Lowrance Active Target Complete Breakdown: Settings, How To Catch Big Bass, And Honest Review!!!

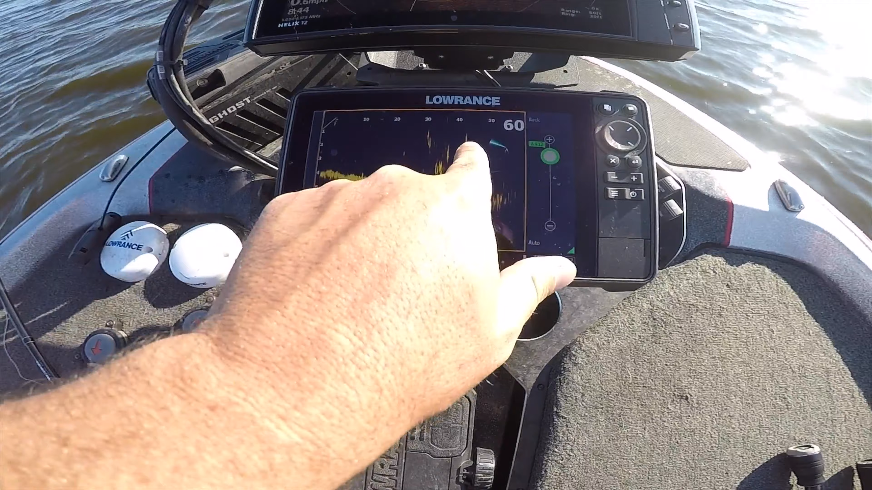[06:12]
Maybe that might be a fish right there. But you can see that brush paw right there. And yeah, there that fish went. So that's definitely a fish moving around right there.
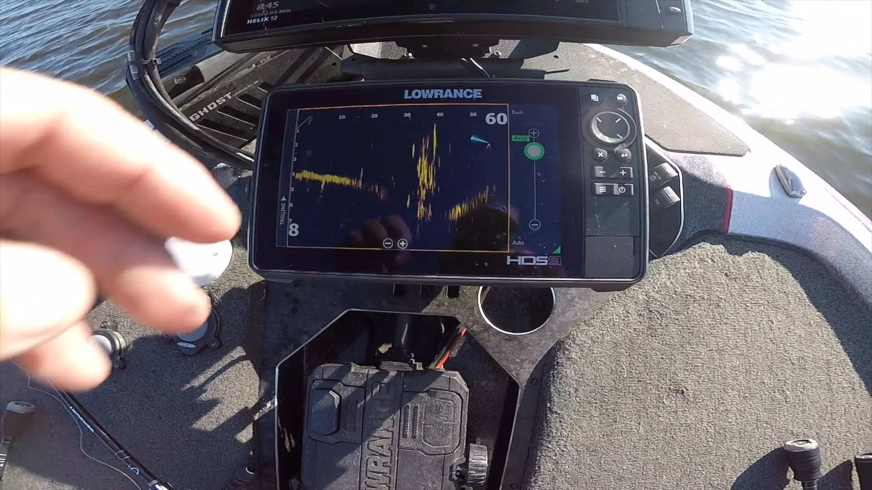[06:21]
They're kind of sitting up high in these brush paws. They're not really sitting down in the bottoms of them. There's one kind of low right there, but they're just all over the place. There's a few fish out there around these brush paws.
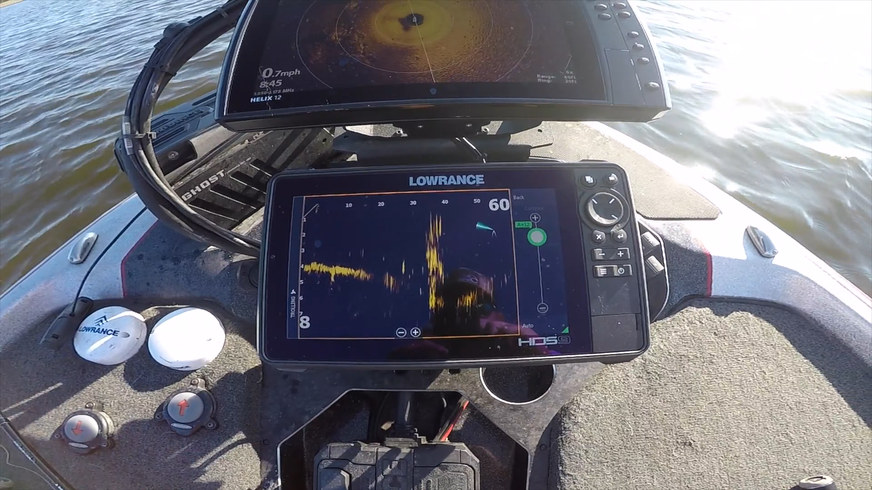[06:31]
On screen: speed 0.7 mph
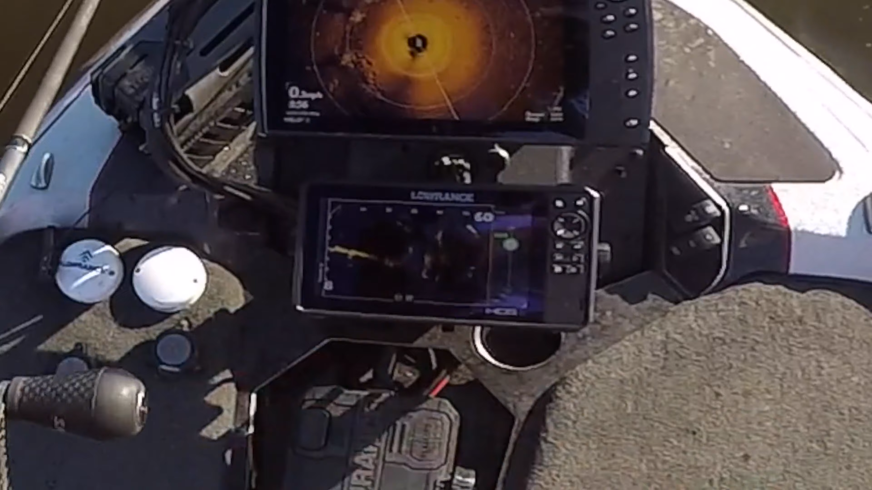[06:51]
Yeah, I watched him eat it right on top of the brush on that live, little bitty one. He's acting like crap. That's the best. Nice. That was cool.
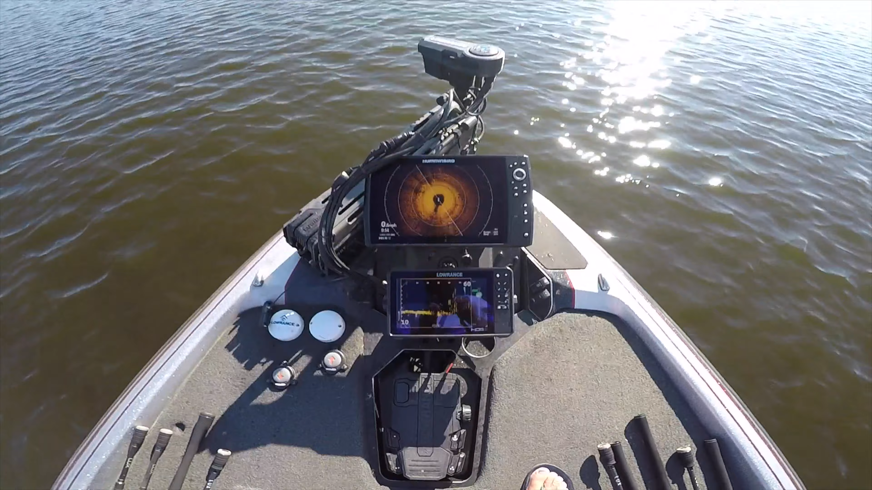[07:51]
So what we got to do out here is just spot lock it. Now, that's going to make my screen on my active target freak out and go all around. But about the best you can do when you have a little wind.
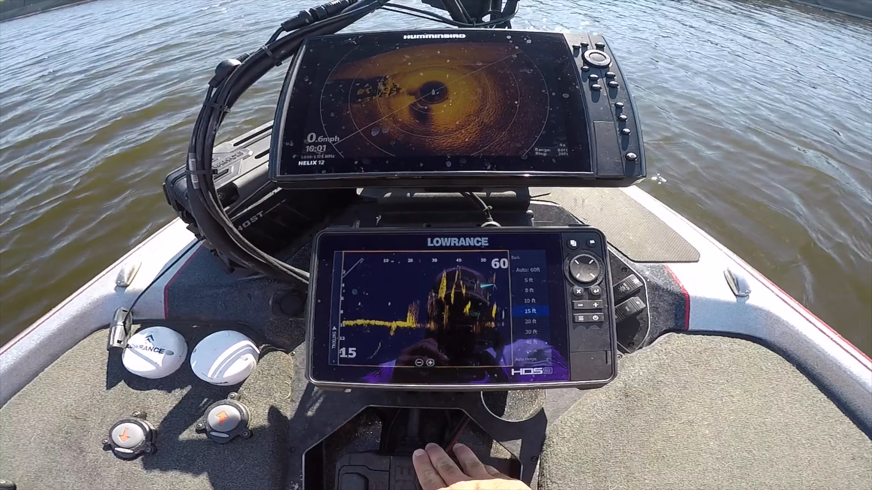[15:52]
You can see the time on the Humminbird 360 when we were on that last rock pile, but not a bad morning. Six, seven, eight fish, something like that in a few hours this morning from about seven to 10.
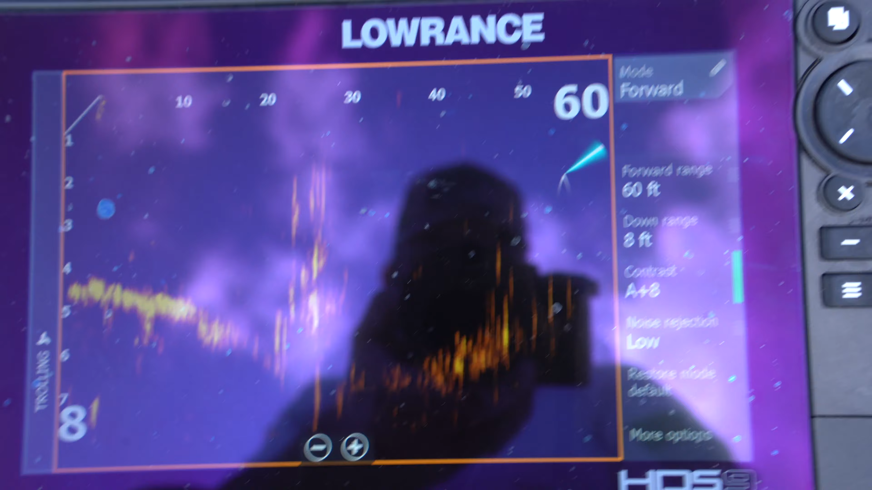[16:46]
Hopefully the glare is not killing us too bad now that we got high skies in the sun, but forward range, I keep it on about 60 feet. I'm still relatively inexperienced with this.
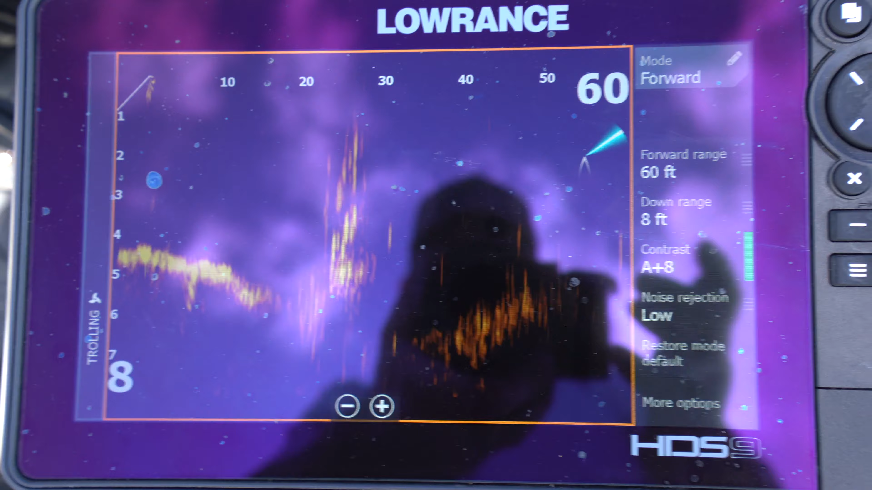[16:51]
I haven't used as much as I should throughout the year, but I'm keeping my forward range on 60 feet.
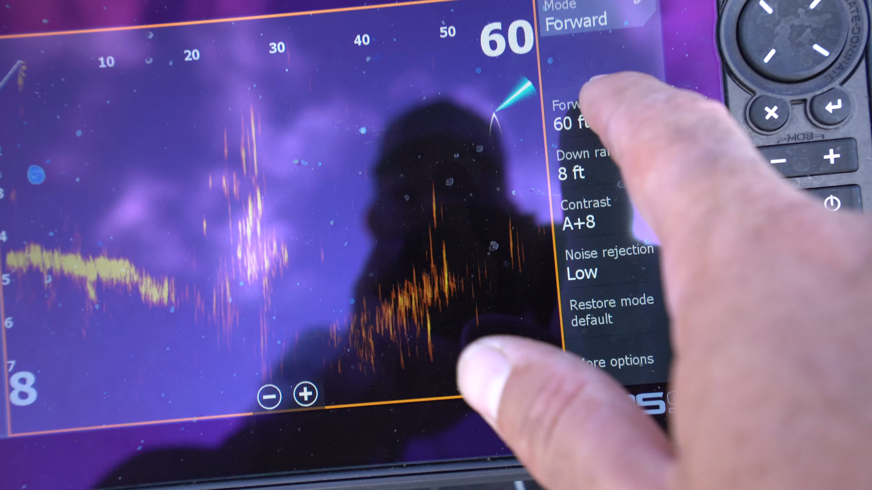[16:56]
It's really easy to adjust. All you got to do is go here and then you can put it out to a hundred.
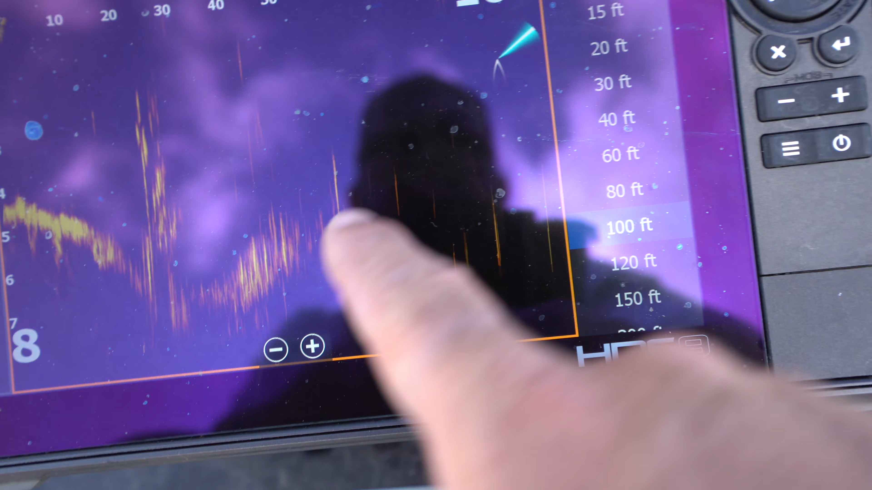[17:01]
Heck, you can put it out and you can see how the further out you go, the less image you get, right? 80.
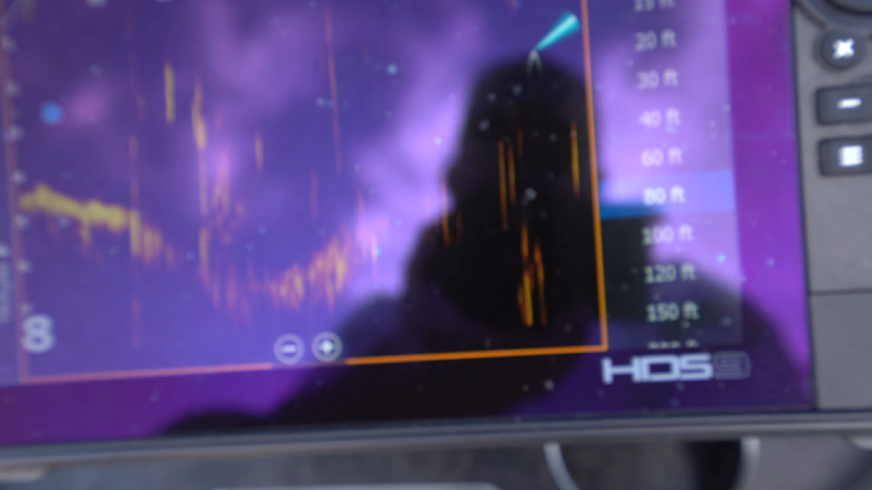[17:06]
See how my image is breaking up out there? But at 60, I've got a pretty good image. Now that can be changed through your contrast settings.
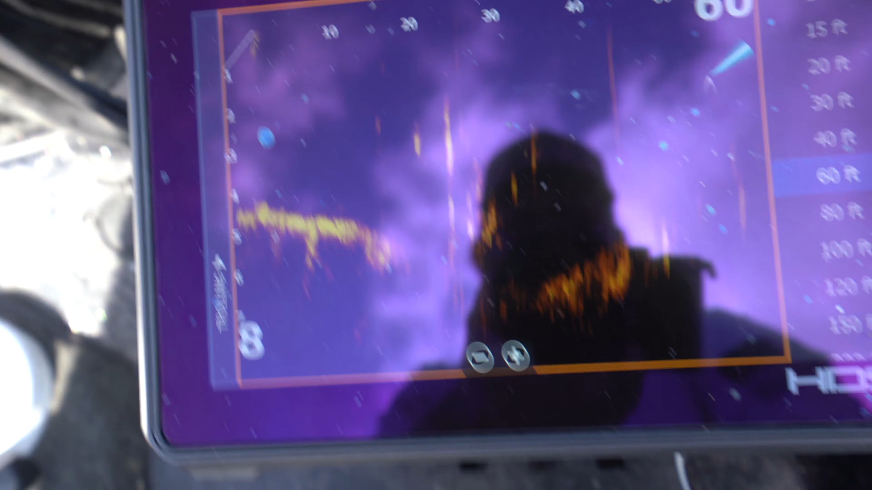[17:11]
I'll show you how to do that in a minute. But I usually run it on about 60 feet.
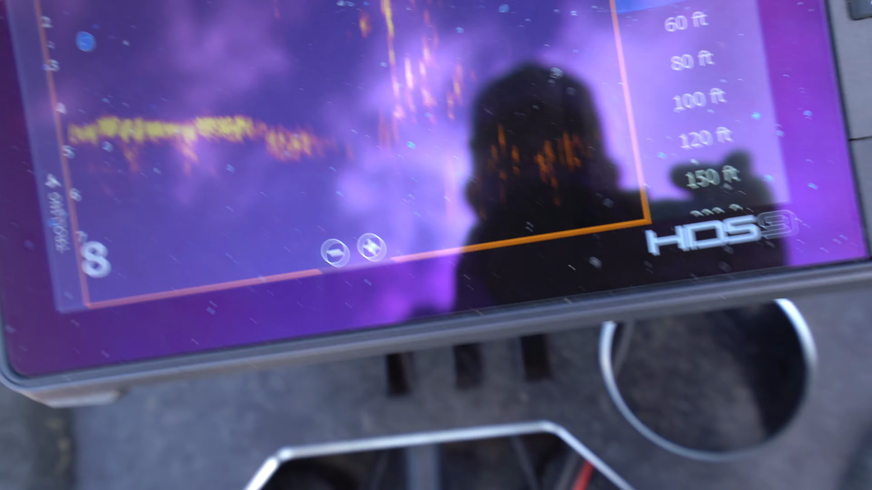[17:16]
If I'm close to something and I really want a good picture, I'll knock it down to 40. Boy, you can see that big fish swimming right there.
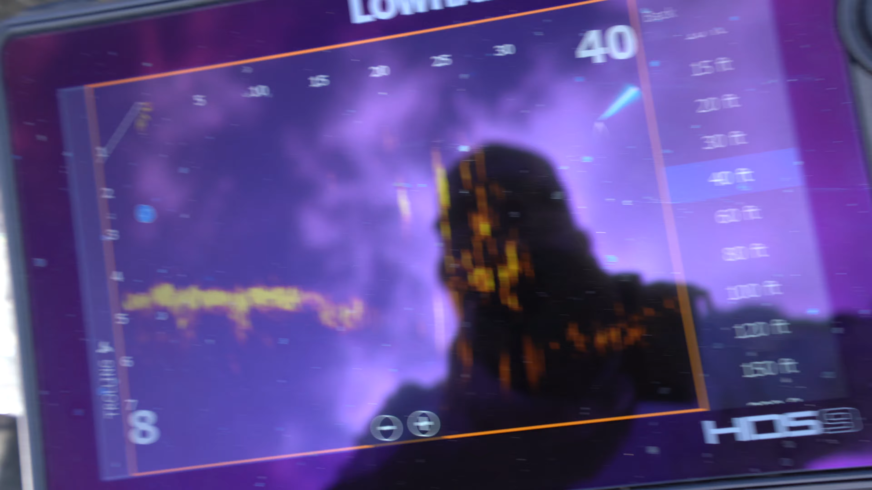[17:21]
Hey, John, there's a big fish on a brush pile right here. He's sitting right on our side. He just went off the screen now, but y'all see him right there.
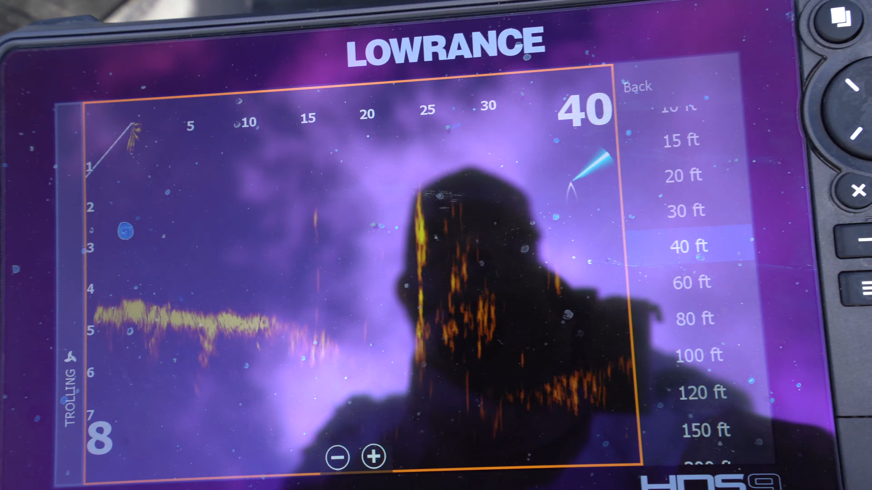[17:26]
But this is a little brush pile here. Here's another fish popping up back here a little bit.
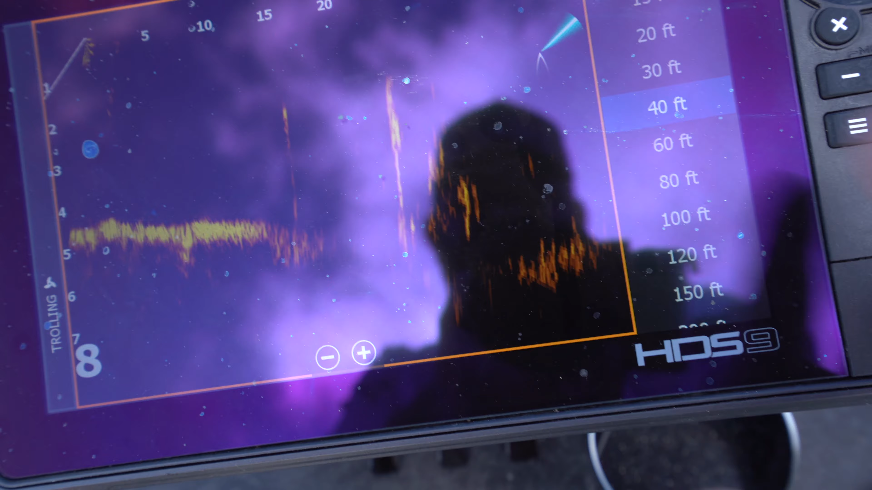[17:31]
You see just a few kind of swimming around. That's one thing about bass, guys. They're going to move constantly.
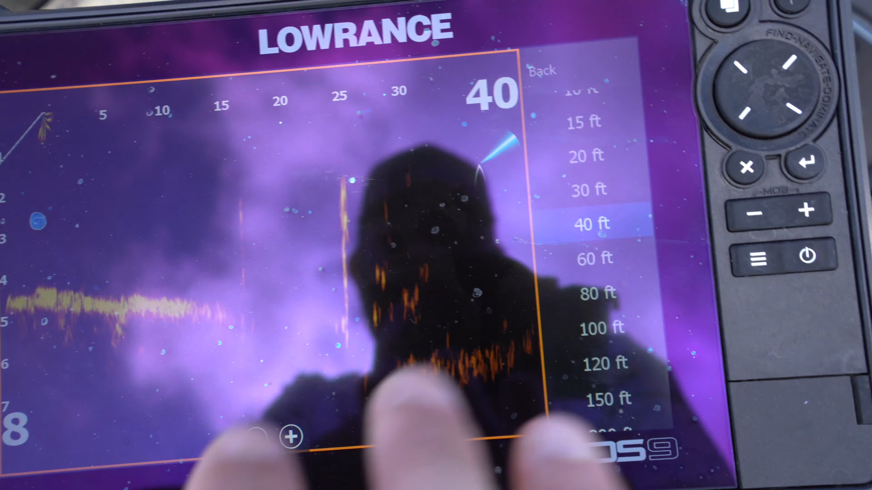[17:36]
So you constantly have to learn how to adjust this cone angle so that you're seeing them. But we're setting it on 60 feet out. Let me put it back on 60.
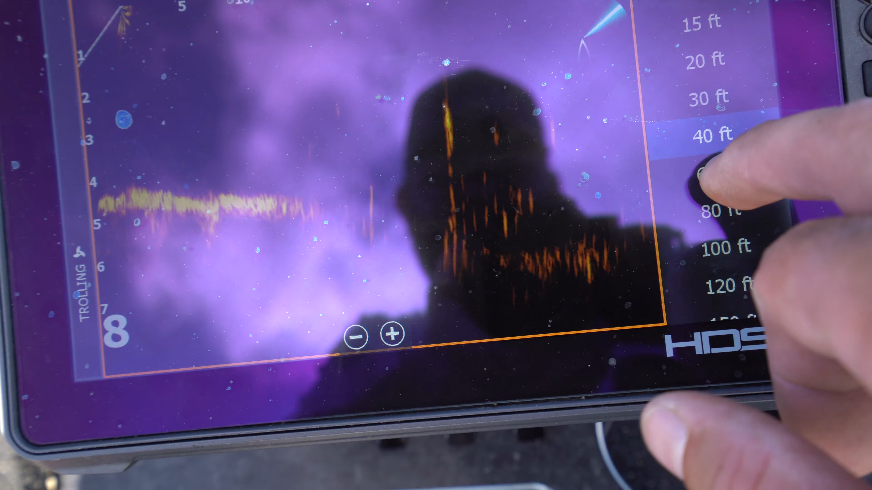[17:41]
See that fish swimming right there.